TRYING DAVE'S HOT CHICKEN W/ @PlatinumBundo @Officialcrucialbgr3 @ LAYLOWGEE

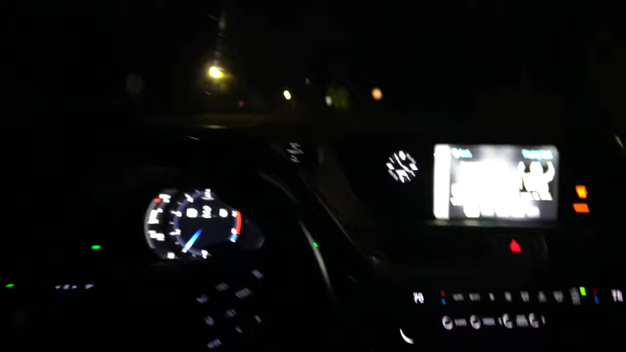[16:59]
my Fusion with all the little lights and shit in there.
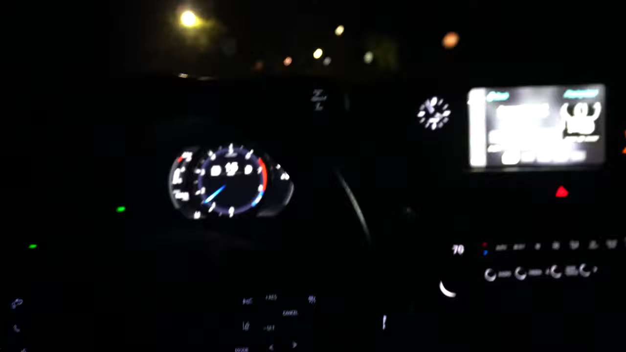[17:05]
So shit kind of dark. I get one of these, I would have to add all the little lights.